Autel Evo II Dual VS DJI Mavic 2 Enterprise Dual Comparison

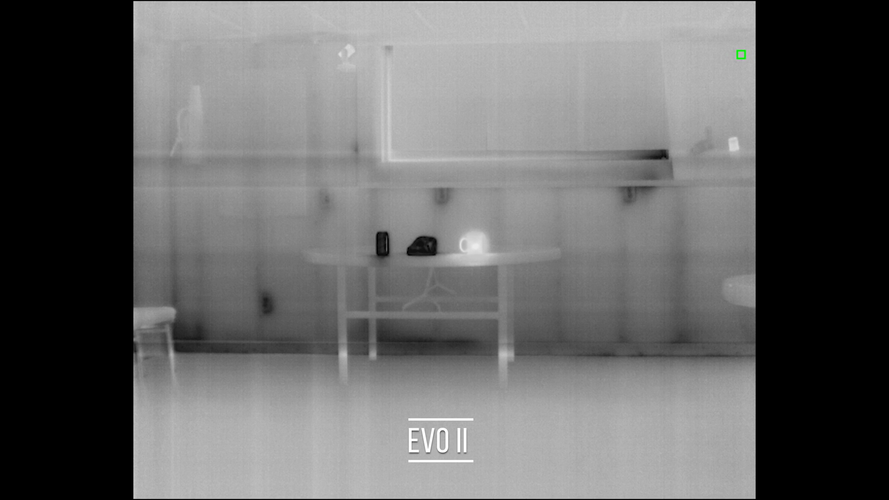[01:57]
This is a 30 hertz thermal imager,
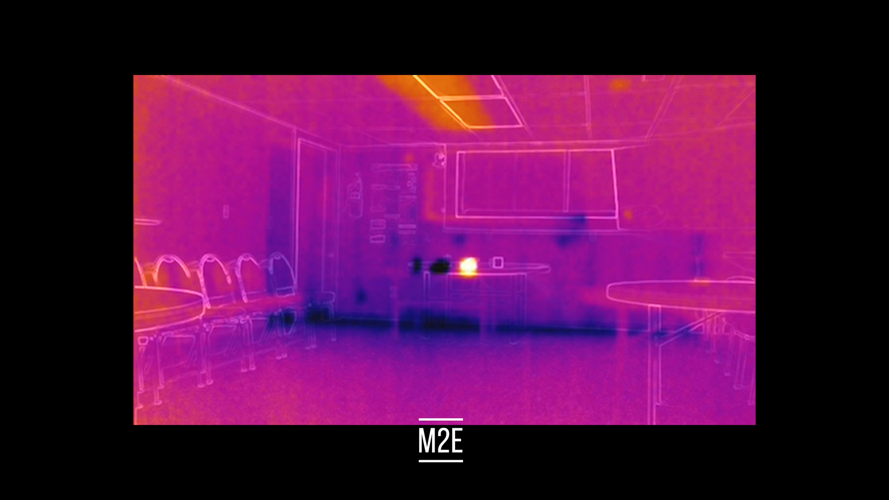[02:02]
so, you know, it's a lot closer to what we would be getting with the X-T2.
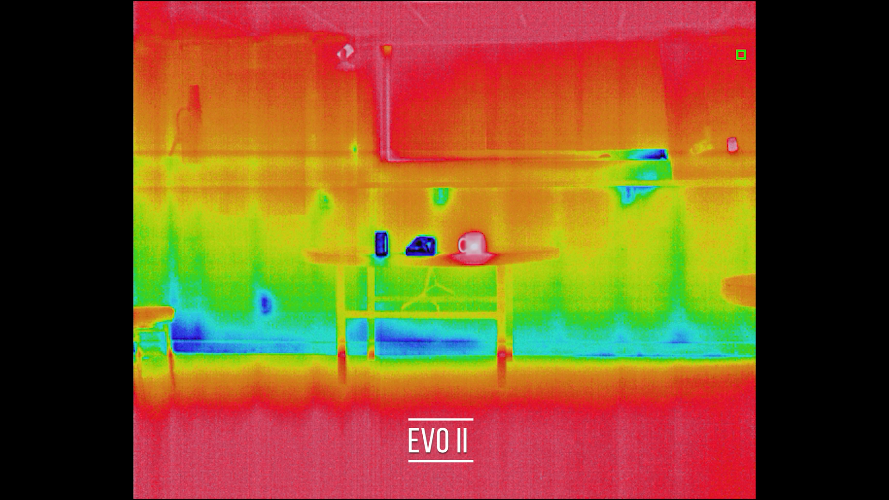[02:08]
Of course, this is a much smaller frame, but this also flies longer than does the Matrice. Right.